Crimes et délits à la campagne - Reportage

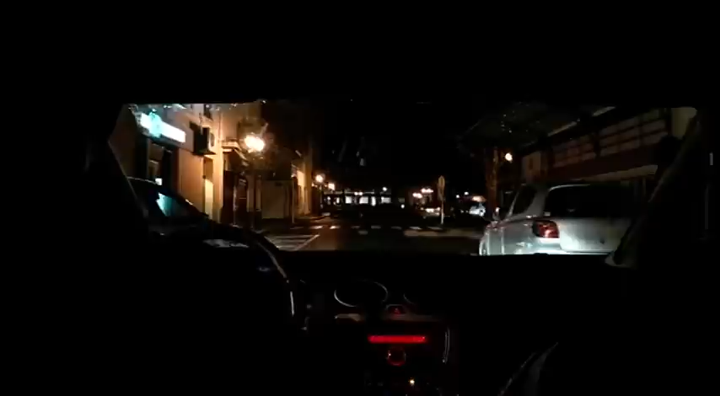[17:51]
Tiens, il y a déjà une voiture, on va aller la contrôler. C'est pas ce qui se passe. Une voiture stationnée au beau milieu du carrefour.